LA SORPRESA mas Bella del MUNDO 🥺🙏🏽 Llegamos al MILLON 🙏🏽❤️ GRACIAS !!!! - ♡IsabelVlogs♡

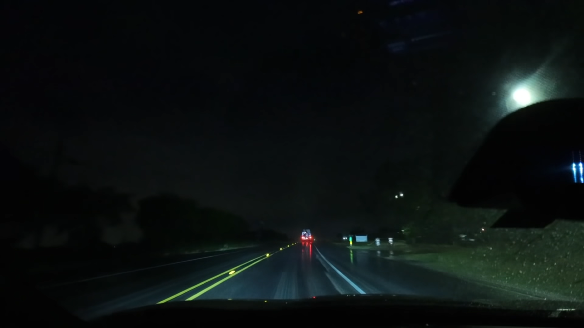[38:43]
Llevamos rumbo a la casita y miren cómo está lloviendo. De repente se vino toda esta lluvia y está pero bien frío también. Bajó la temperatura a los 60. No, hombre, ya me estaba congelando. Está bien frío, mis chicas. Pero ya voy para la casita. Gracias a Dios y pues ahorita las veo allá llegando. Acabo de llegar a la casa y miren, me traje poquita discada.